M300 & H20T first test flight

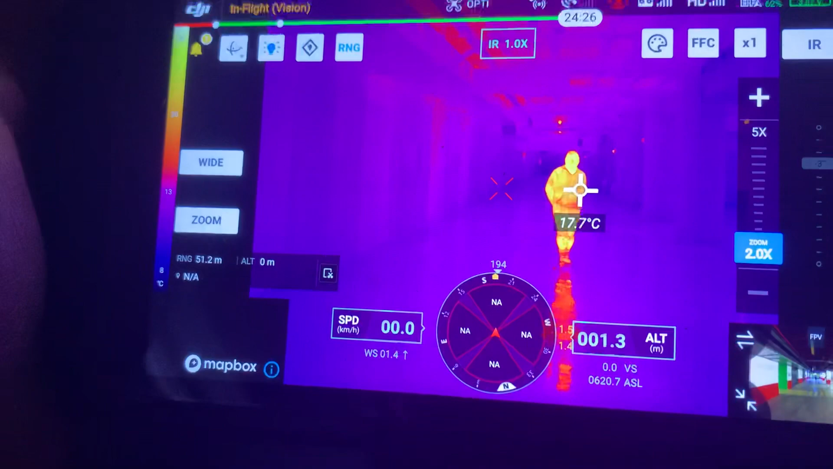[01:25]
On screen: spot 17.7°C
No, no, pero quiero ver Estefan temperatura, no lo muevas.
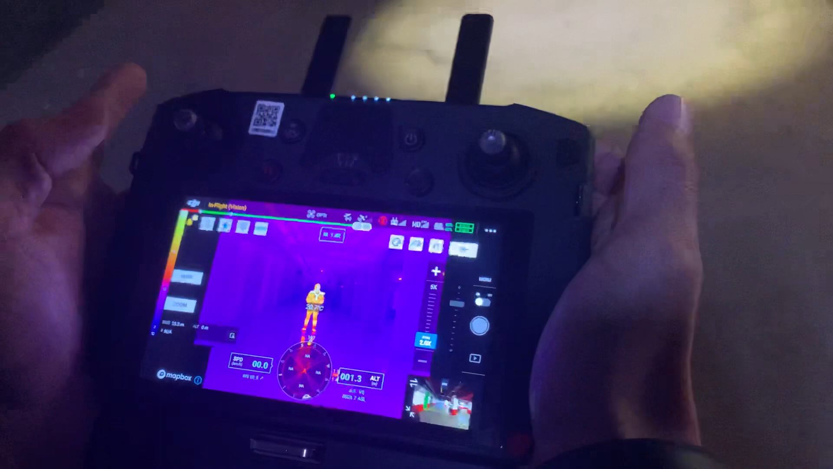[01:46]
Vale, pon suma a la técnica.
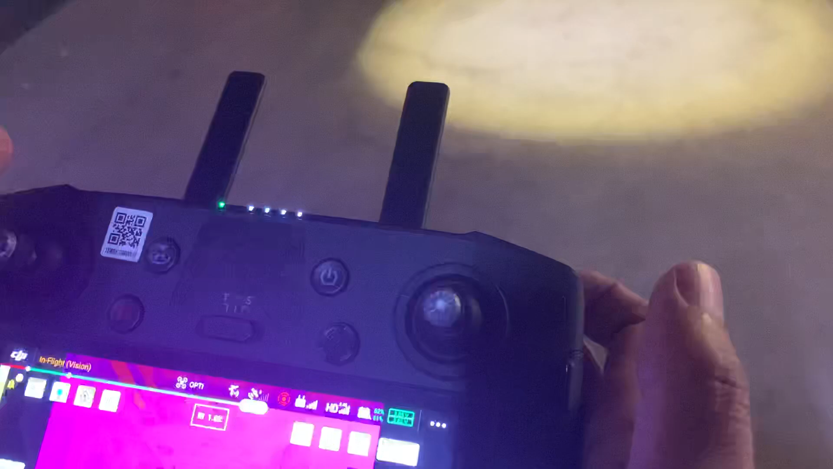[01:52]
Súbele el zoom. Eso.
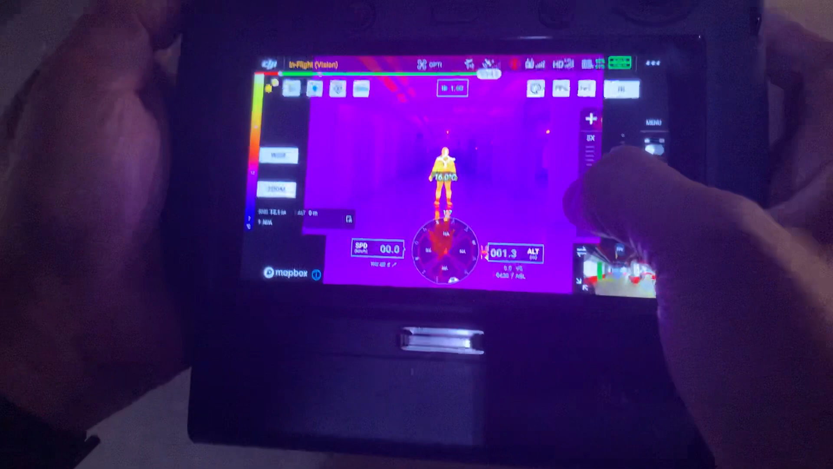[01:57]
Súbele más. Más. Dale al botón más.
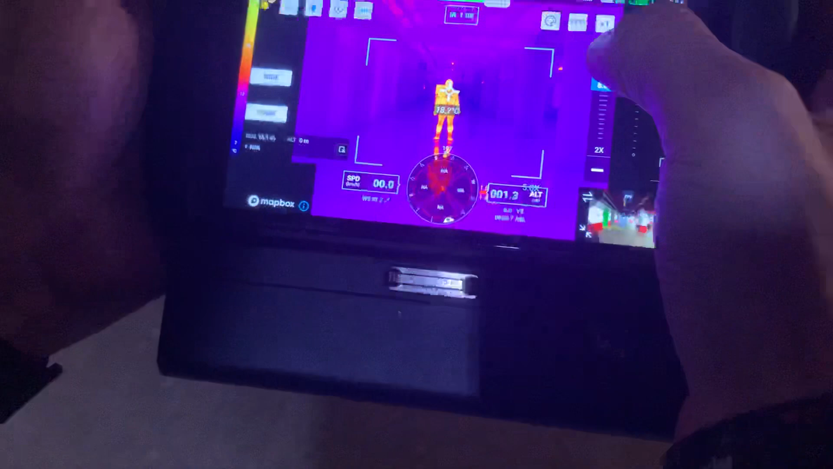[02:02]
No, no cambia la canción.
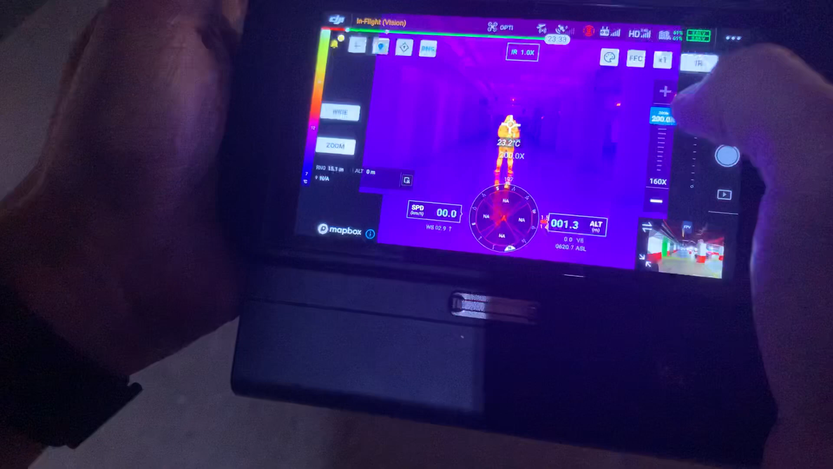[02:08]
Vale, Estefan, ¿a qué esta distancia está?